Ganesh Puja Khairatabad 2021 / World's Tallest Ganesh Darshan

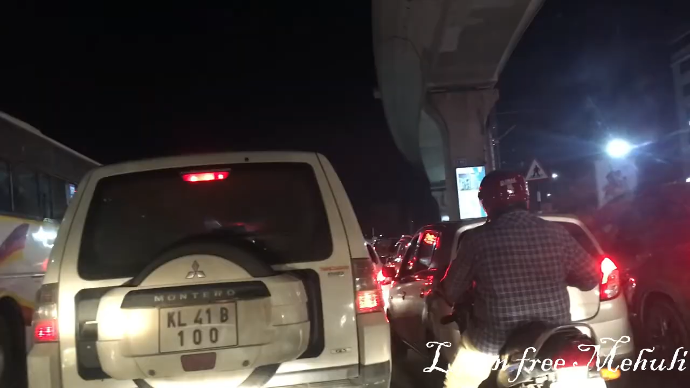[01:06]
ही है आज टाफिक बहुत ही हलका है बहुत कम लोग है